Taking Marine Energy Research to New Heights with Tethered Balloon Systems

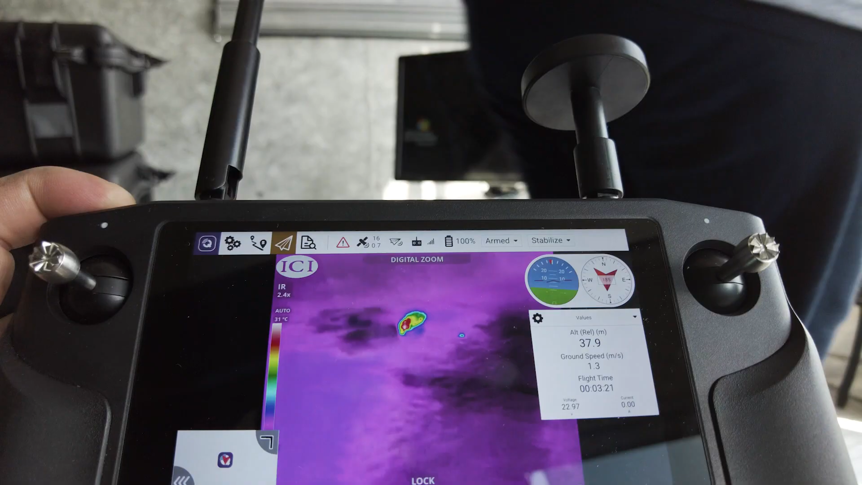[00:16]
and track marine wildlife around marine energy devices.
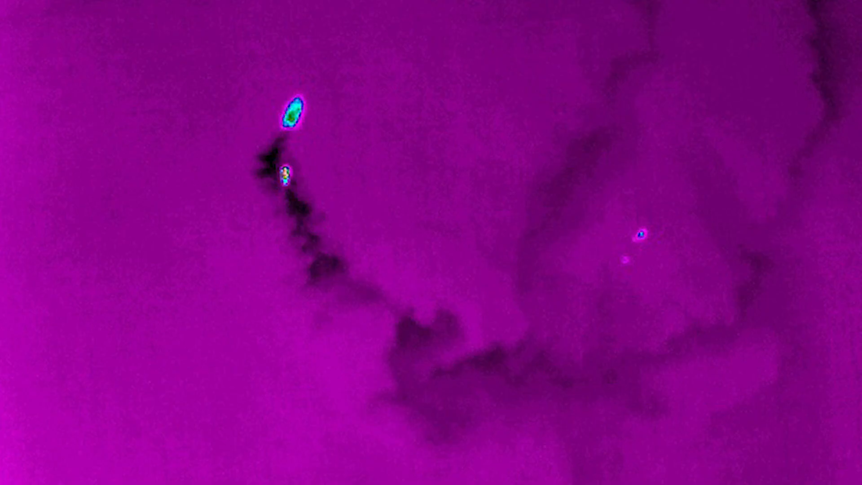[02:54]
We were able to image the marine mammals as the boat towed them across the bay towards Galveston,